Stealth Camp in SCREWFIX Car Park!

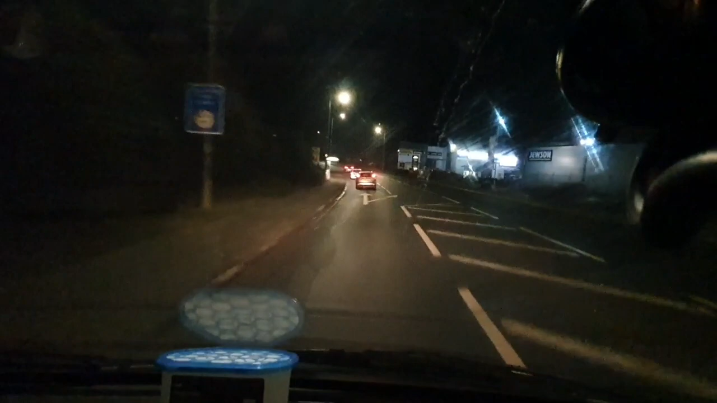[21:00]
This is where we're going. We've got Halfords, Tool Station, Juicens, Screwfix, Yes Electrical. We've got a bit of everything here.
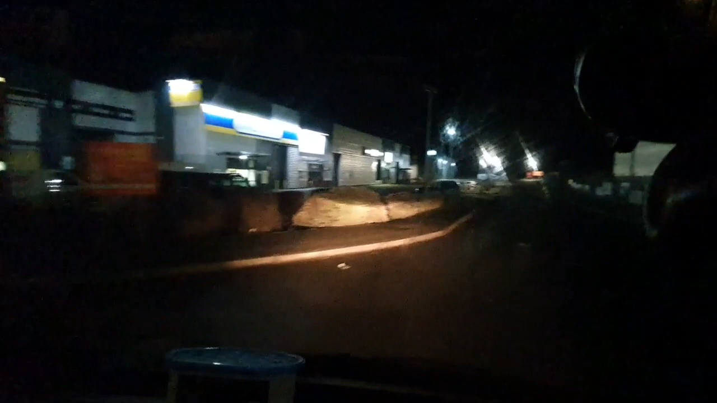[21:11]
And these car parks are just not regulated at all.